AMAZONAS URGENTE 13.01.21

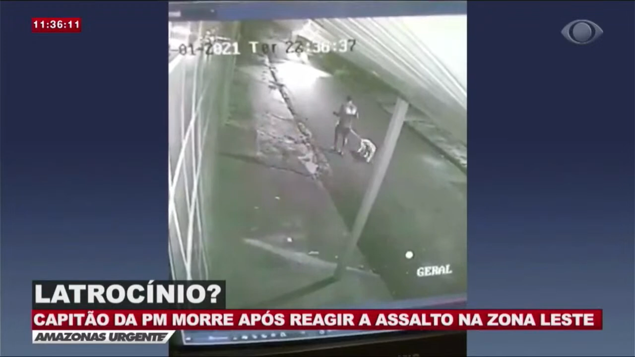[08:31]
quando foi abordado por assaltantes que vinham em um carro modelo Onix na cor branca. Após os suspeitos se aproximarem e anunciarem um assalto, o policial tentou reagir, mas foi atingido com um tiro no abdômen. Caído, ele ainda tentou acertar os assaltantes, que conseguiram fugir.